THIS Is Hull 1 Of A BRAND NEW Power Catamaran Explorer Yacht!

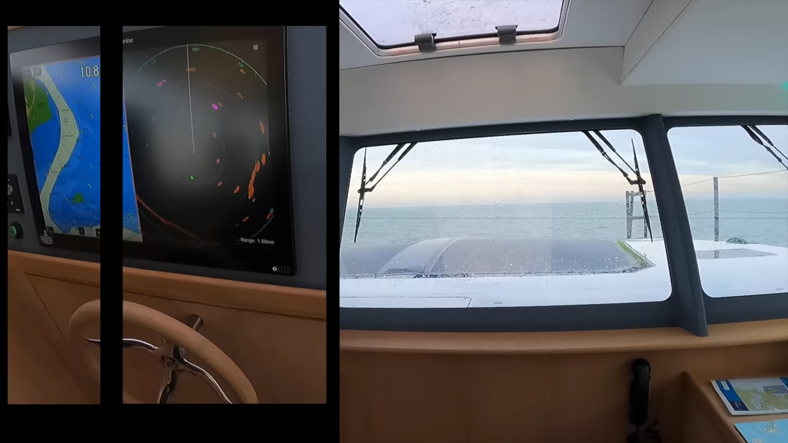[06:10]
On the helm position, we have the throttle control levers to starboard.
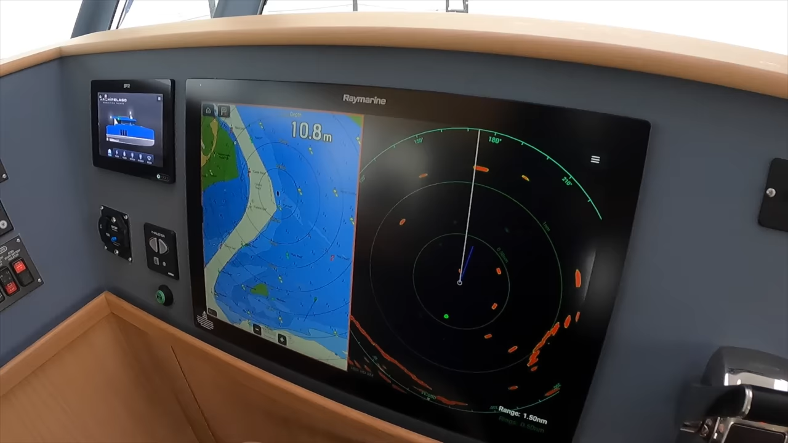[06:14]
Next is the huge Raymarine flat screen display showing radar and chart data.
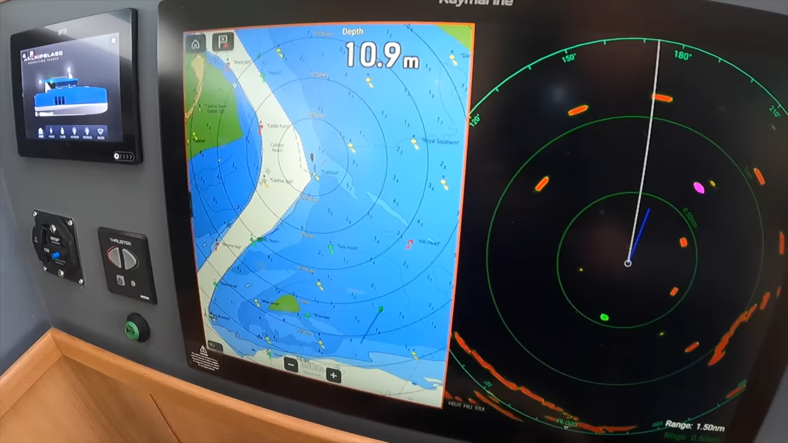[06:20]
Moving to ports, we have the ship's horn, the controls for the bow thruster, and the digital controls for the lighting.